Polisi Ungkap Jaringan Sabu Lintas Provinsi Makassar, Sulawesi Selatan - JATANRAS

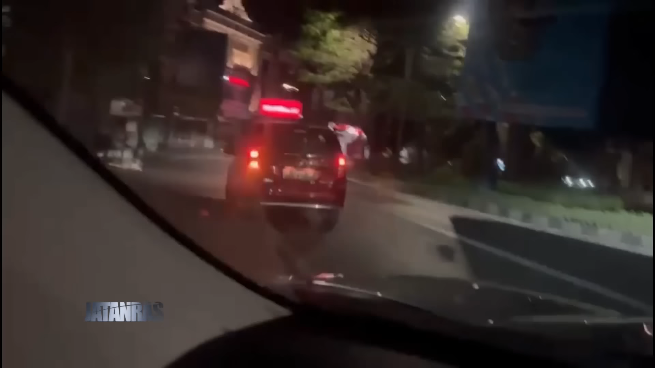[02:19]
Upaya anggota pun buahkan hasil. Tepat ketika melintas, anggota menciduk pelaku.